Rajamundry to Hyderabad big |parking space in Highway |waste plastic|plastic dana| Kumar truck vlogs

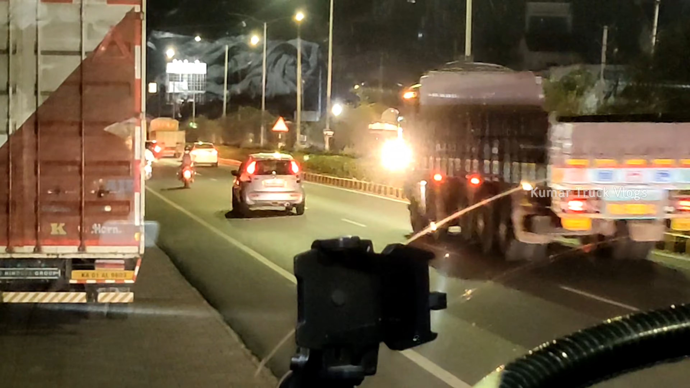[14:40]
యా టైం వచ్చేసి అయితే 8:30 అవుతుంది. మనమైతే ఇక్కడ విజయవాడ ఎంట్రన్స్ దగ్గర అయితే ఆగినాము, అంటే నో ఎంట్రీ ఉంటుంది కదా, 11:30 నో ఎంట్రీ ఉంటుంది.
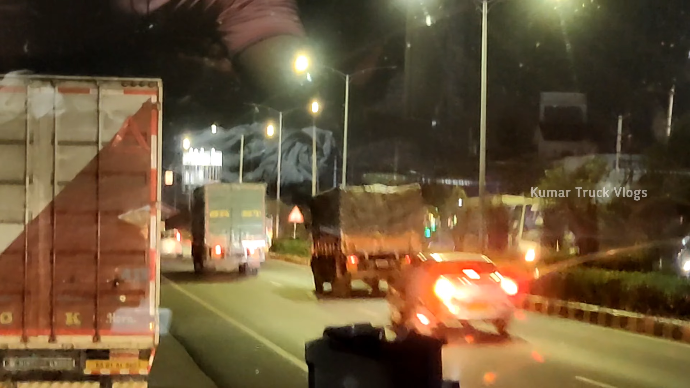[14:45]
మనం నో ఎంట్రీ వరకు అయితే మనం ఇక్కడనే ఆపుకొని ఇంకా 11:30 అయితే బయలుదేరాలి.